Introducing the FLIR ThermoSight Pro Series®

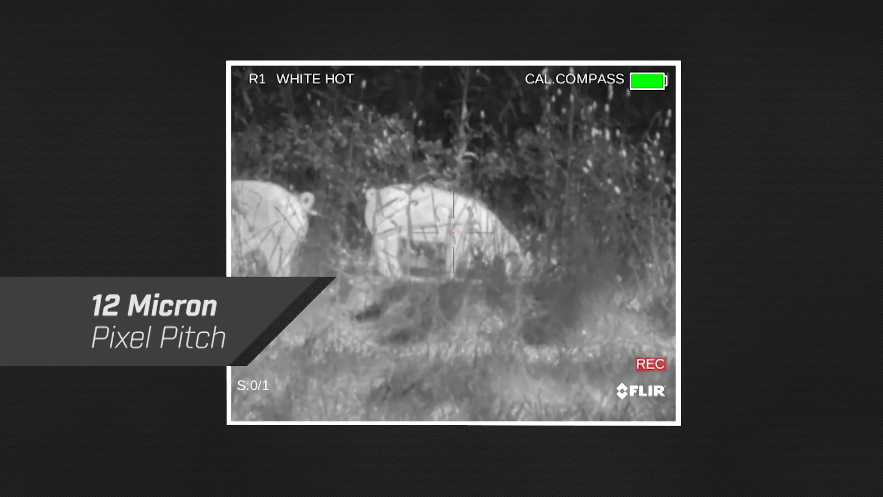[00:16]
It features a 12-micron thermal imaging pixel pitch, industry-leading on-chip video processing,
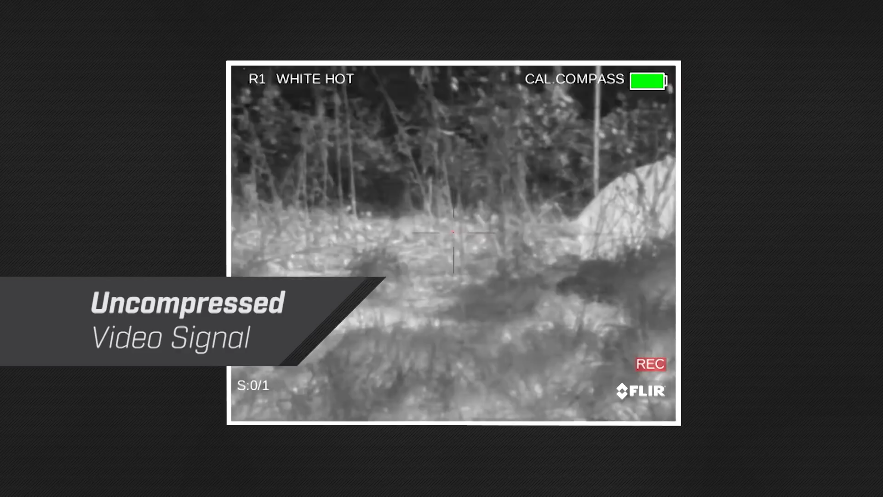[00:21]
and an uncompressed video signal that's fed directly into a high-definition FL-cause display.